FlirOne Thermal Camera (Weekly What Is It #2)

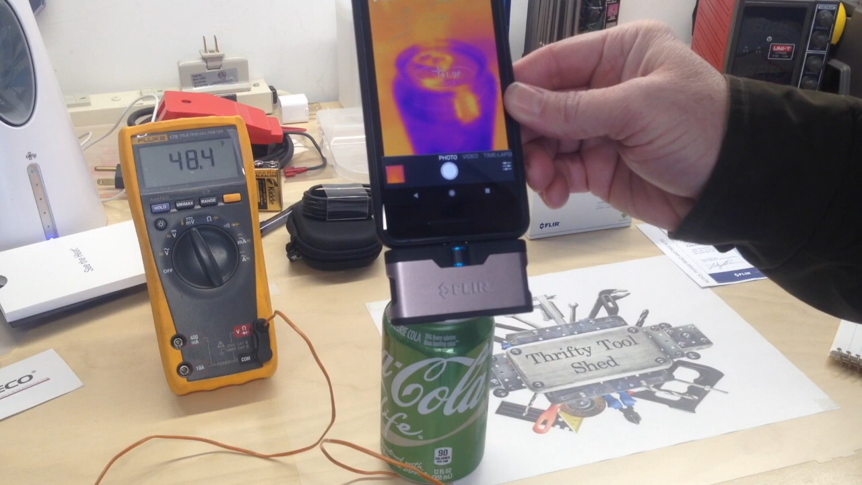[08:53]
And even though that's shiny it's now reading about 44, 45. So we can play with the settings on this. Depending on the material we're trying to read off of.